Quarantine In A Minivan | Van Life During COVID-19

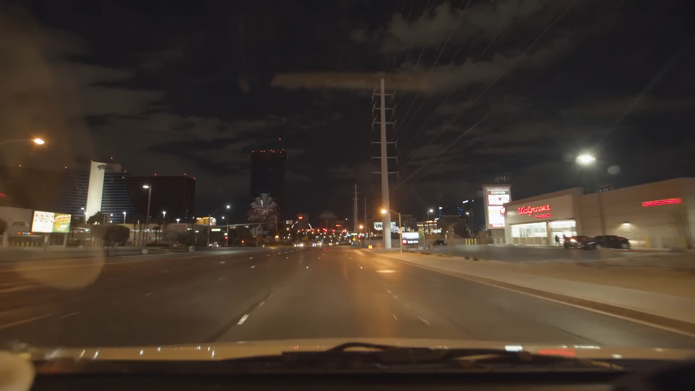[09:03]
you're looking at it from afar it's like completely dark a lot of like the hotels and stuff all the lights are off like a weird sight definitely something that is not normal so we might drive through